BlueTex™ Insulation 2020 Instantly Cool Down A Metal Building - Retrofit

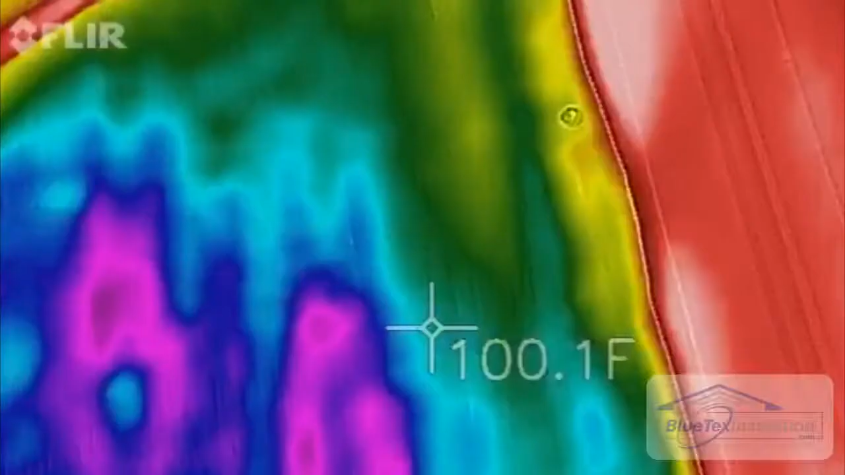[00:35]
On screen: spot 100.1°F
All right, now you can see from the thermal imaging camera,
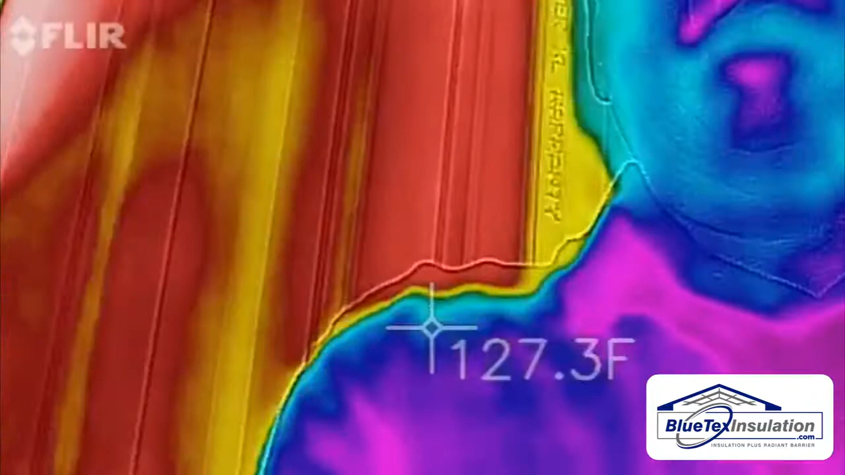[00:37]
On screen: spot 127.3°F
it's about 125 or 130 on the metal, and it's about 95 to 100 with the foil white.
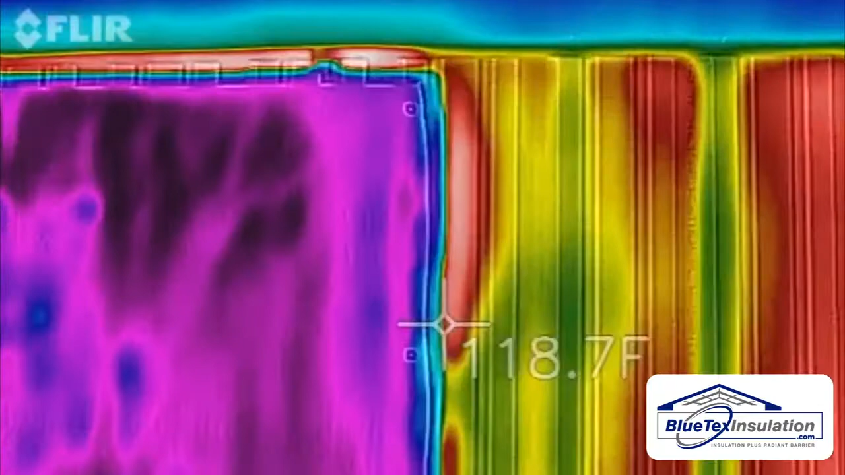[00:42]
On screen: spot 118.7°F
So that's a huge difference.
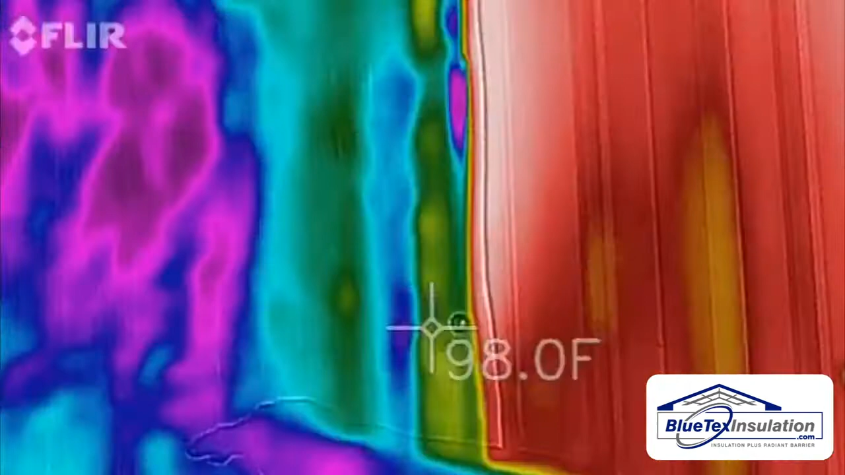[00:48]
On screen: spot 98.0°F
Once again, probably 120, 125 on the metal side and under 100 degrees on the foil white side. Now watch this, I can put my hand on here and it's hot, but my hand is actually cooler than the metal, and it's gonna cool it off here in just a second. You'll see a handprint because that heat now is actually being absorbed into my hand. Heat always goes from hot to cold. And even though my hand is 100 degrees or 98 degrees, being 125, 130 degrees, that heat comes off.
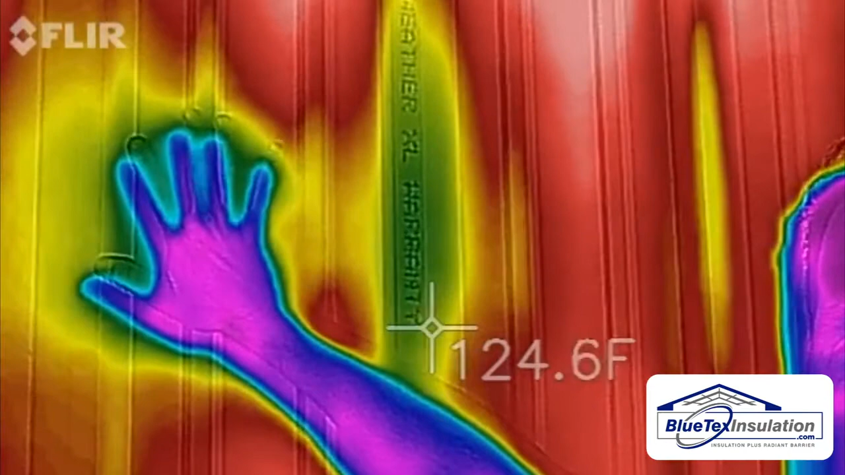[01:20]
On screen: spot 124.6°F
And now you've got a handprint where my relatively cool hand was.
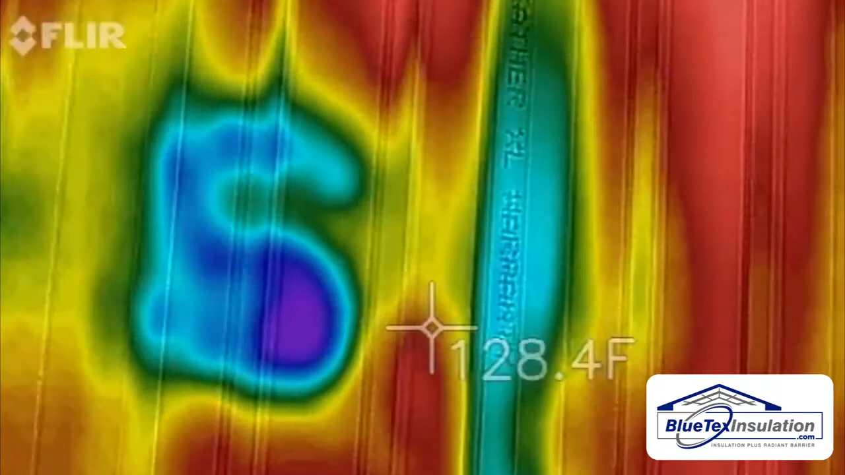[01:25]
On screen: spot 128.4°F
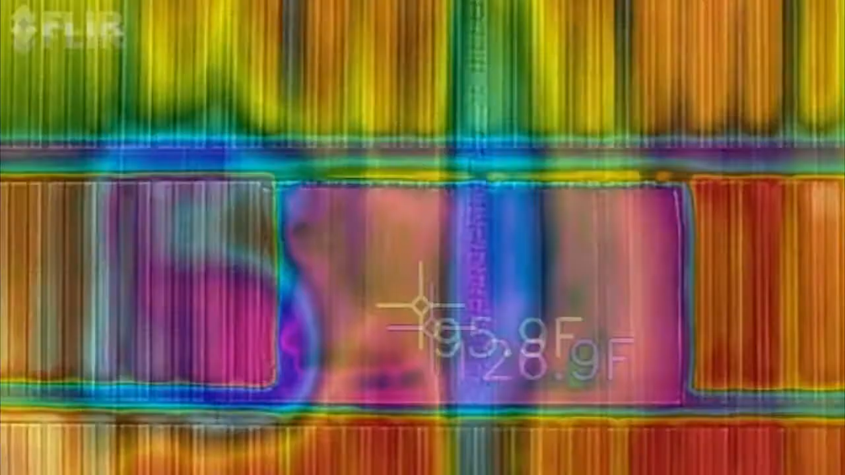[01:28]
So let's do a full walk around showing the exact temperatures using the thermal imaging camera.
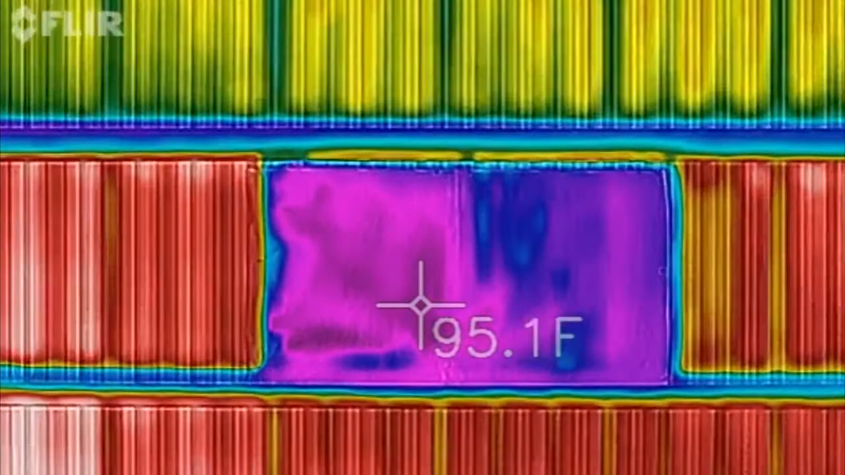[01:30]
On screen: spot 95.1°F
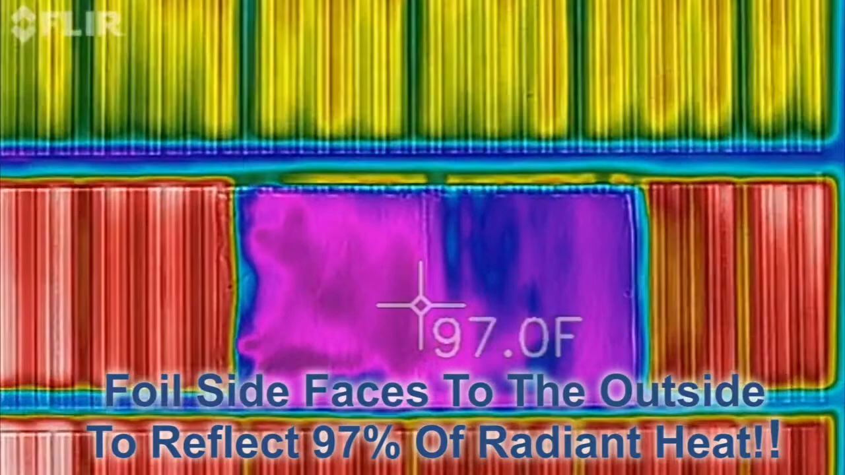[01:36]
On screen: spot 97.0°F
This is the internal of the foil white product, about 97, 98 degrees.
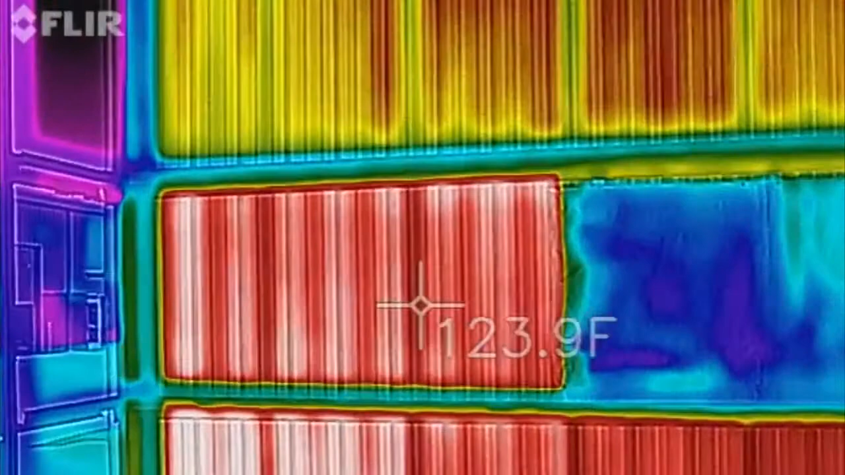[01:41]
On screen: spot 123.9°F
The internal temperature of this metal is about 126, 127 degrees.
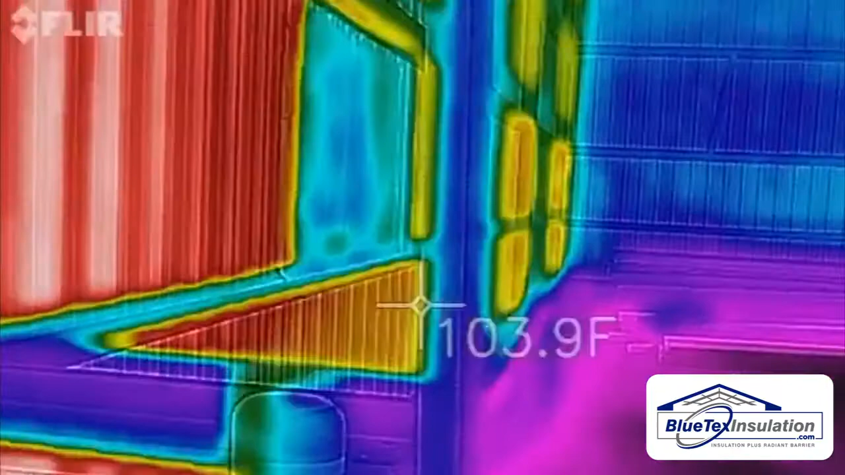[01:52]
On screen: spot 103.9°F
To the exterior, and the sun is facing this wall.
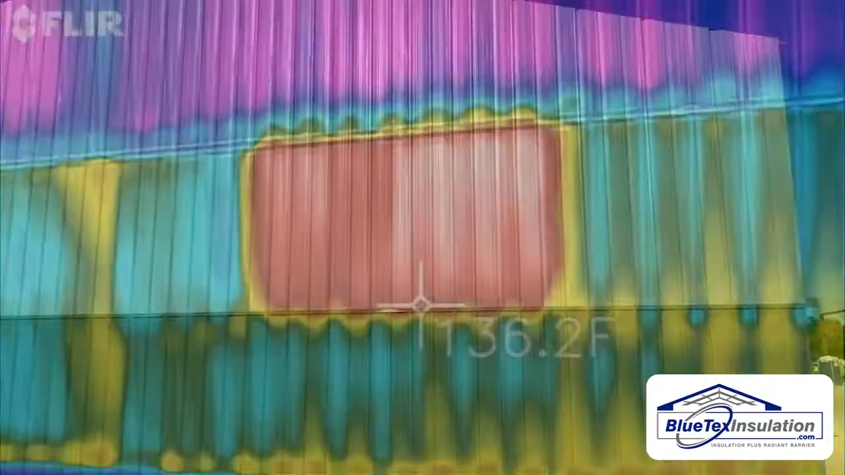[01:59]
On screen: spot 136.2°F
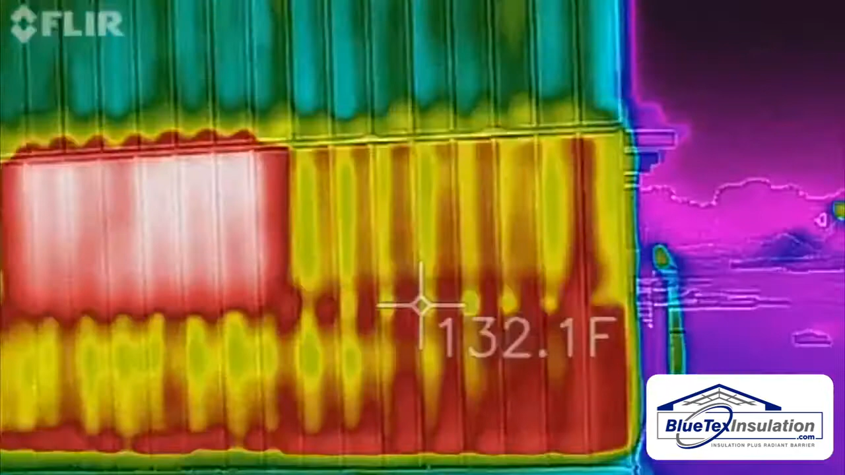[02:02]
On screen: spot 132.1°F
You can see the exterior surface without the radiant barrier behind it is about 130 degrees, 131.
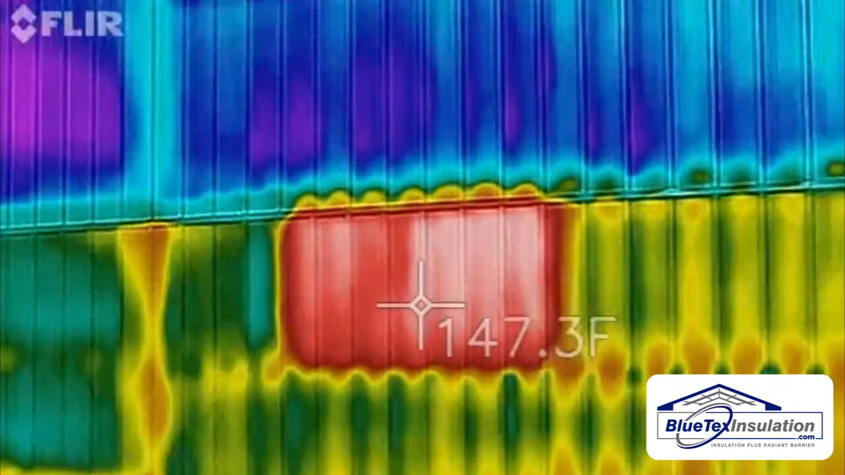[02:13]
On screen: spot 147.3°F
And where the radiant barrier foil is behind it, it gets up to about 150 degrees. So that heat is actually being reflected back to the outside, or the metal is getting hotter.
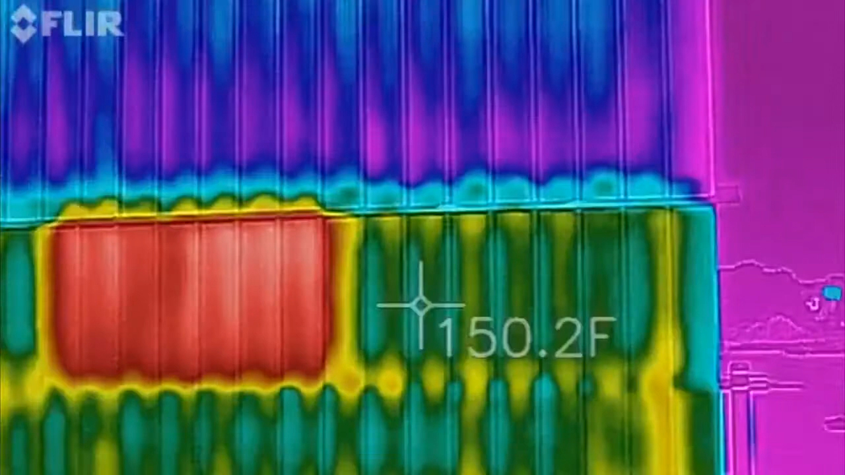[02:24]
On screen: spot 150.2°F
This metal is actually cooler because that heat is both radiating inward and outward, causing it to cool off.
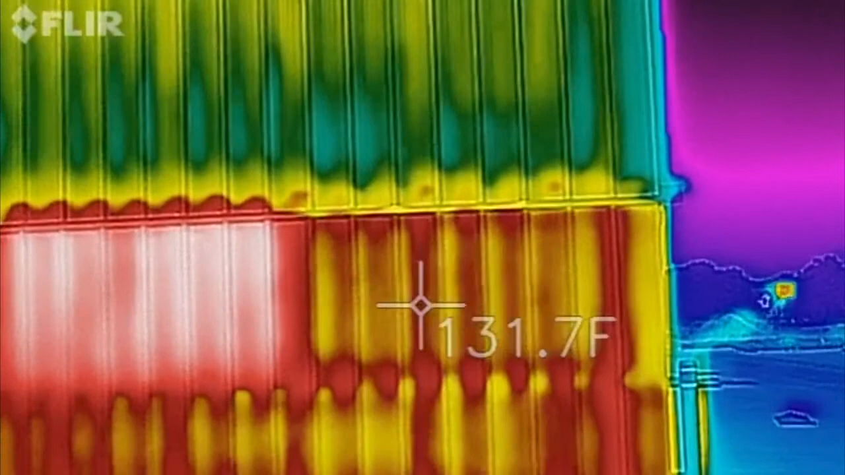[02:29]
On screen: spot 131.7°F
Whereas this area, basically all the heat is being reflected back.
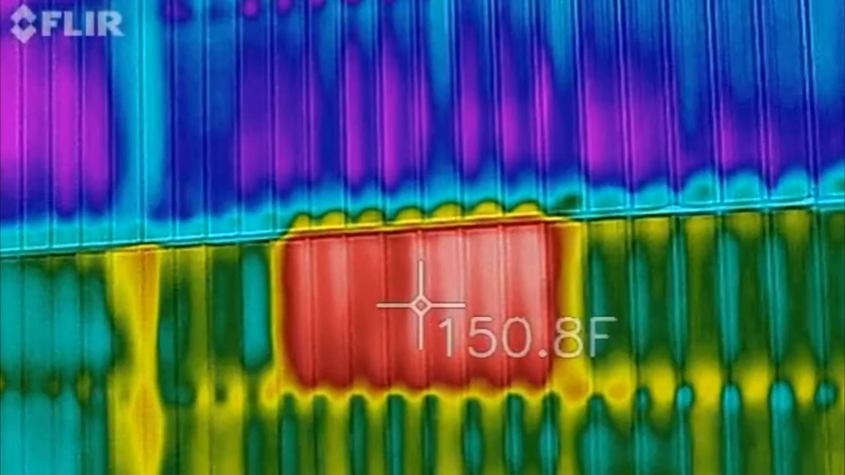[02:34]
On screen: spot 150.8°F
And so that metal will go up a little bit, but the internal temperature will be cooler because less heat is getting into the building.